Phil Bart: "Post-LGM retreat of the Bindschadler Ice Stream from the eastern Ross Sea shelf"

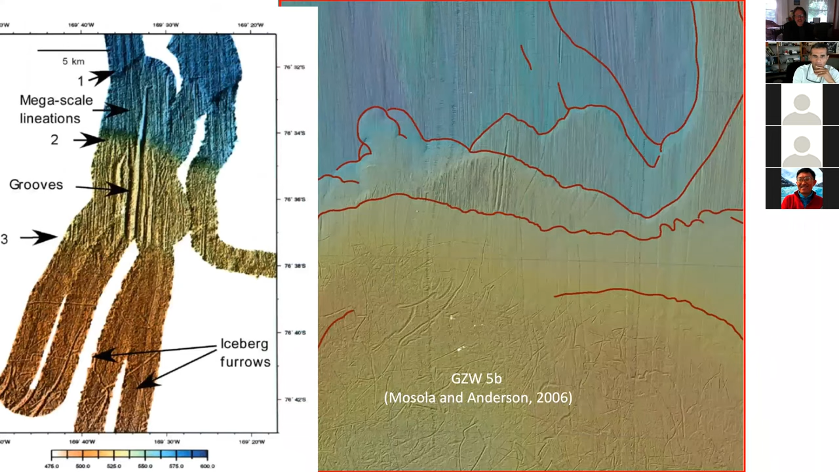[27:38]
This is a zoom of that just to kind of show you again. So that's the position of the reconnaissance survey.
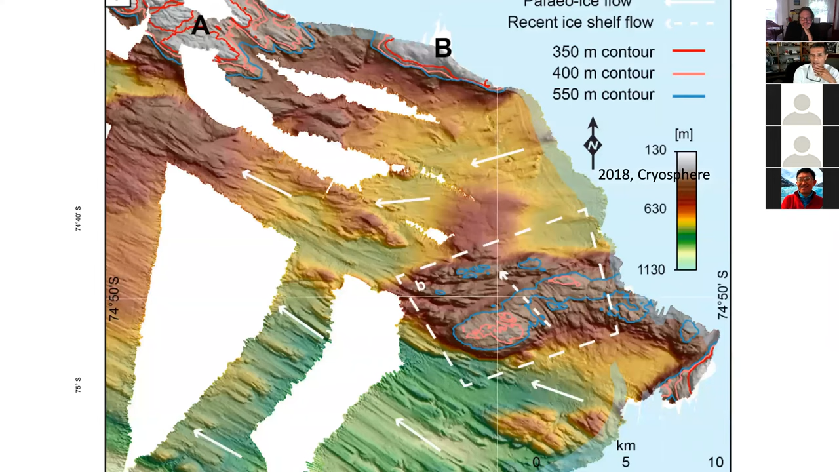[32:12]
There's a zoom of the same image. So lots of bedrock notes and whatnot. All right.
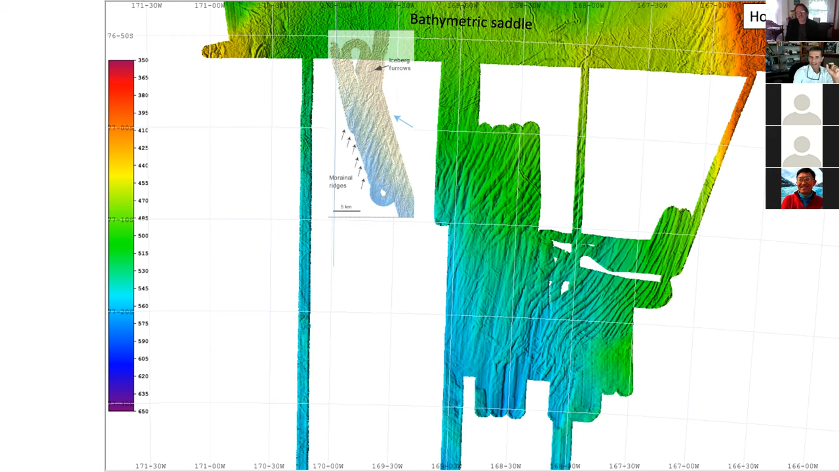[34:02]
We don't have any data there exactly. But you see a similar kind of ridges. They're about a kilometer or so spacing. We've seen there as much as eight meters high, a couple of hundred meters wide. We mapped them out. We took some cross sections. And those are some of the ridges we have identified.
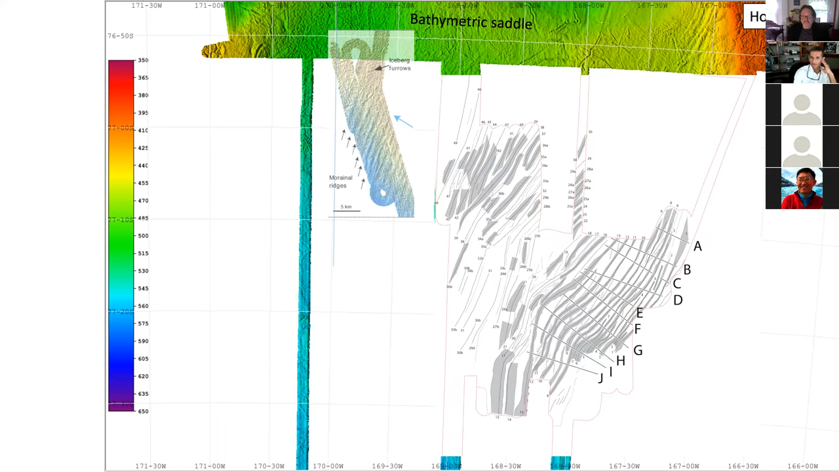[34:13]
I think we got up to 45 or so, or at least pieces of them. This is our line drawing interpretation of those ridges.